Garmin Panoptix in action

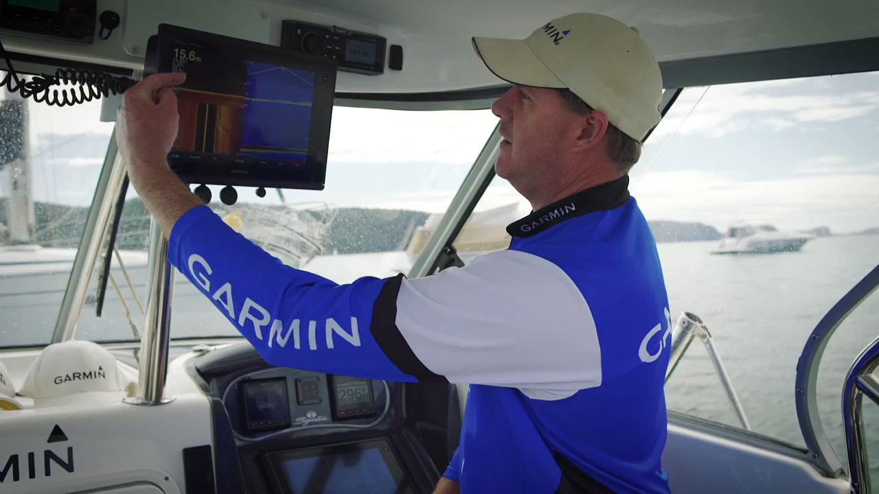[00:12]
Now what you see here on the screen at the moment we've got our down view, our side view, our chirp, 600 watt chirp and our Panoptix. So as you can see we're just going over a bit of a wreck here now.
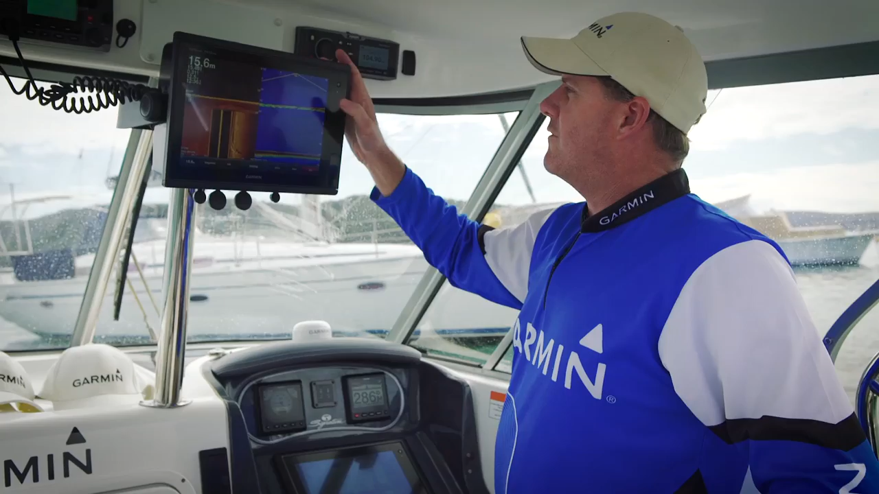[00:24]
We you'll find here that the major difference between our Panoptix and our traditional sonar or anyone's traditional sonar is this whole screen here is live. So if you start seeing fish sort of swim through here as you see down the bottom here, it's live data.
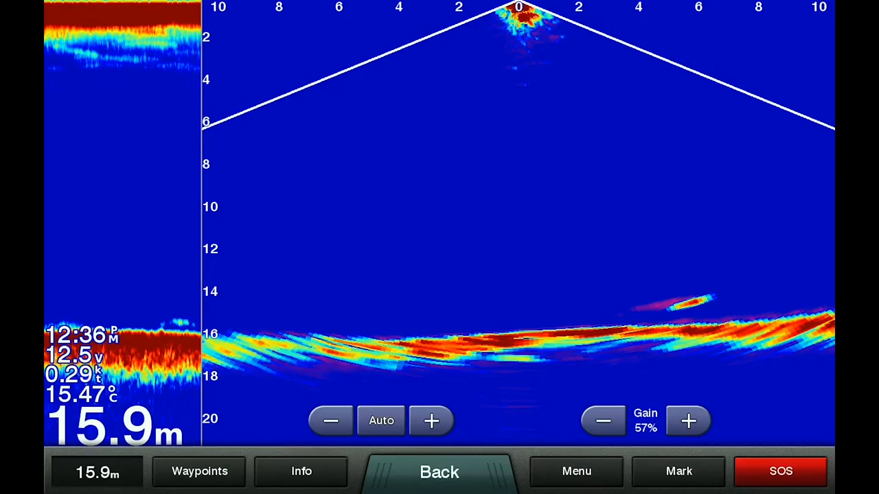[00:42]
On screen: depth 15.9 m, water 15.47°C, speed 0.29 kn
So now on the traditional sonar on the side here you'll see it go through. So we can actually see here with the pink trail behind it, we can actually see what direction the fish is sort of swimming.
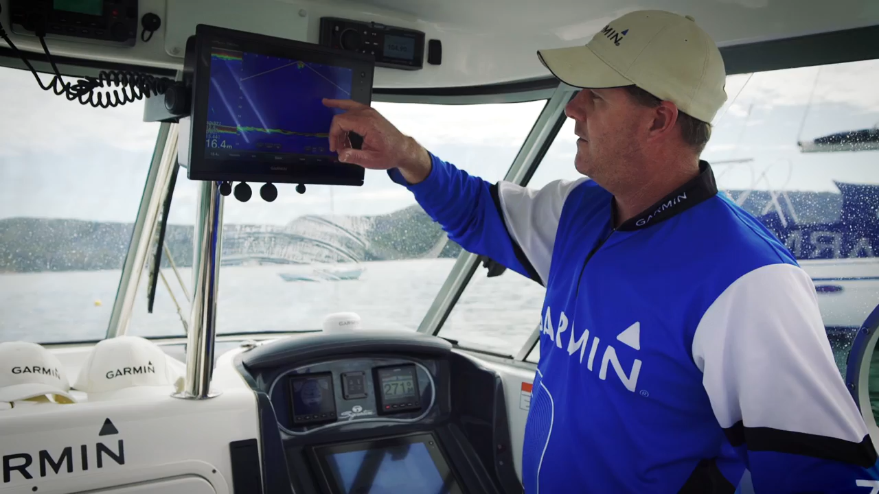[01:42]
You can pretty well hit the fish on the head. It's going to be something, this is an absolute game changer for your fishing you know. For kingfish, for deweys, snapper, brim. You know it's it's sort of endless. This is the the Panoptix down or live down.
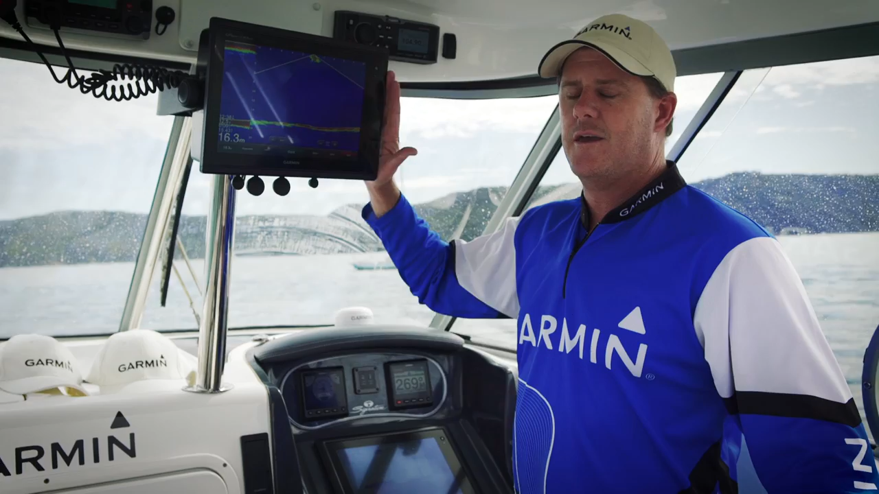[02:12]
We also have a Panoptix live foil which you can put on your electric motor and and shoot into into the woods or into the the banks you know for your brim and your bass fishing as well. So guys there's a real quick run-through on Panoptix.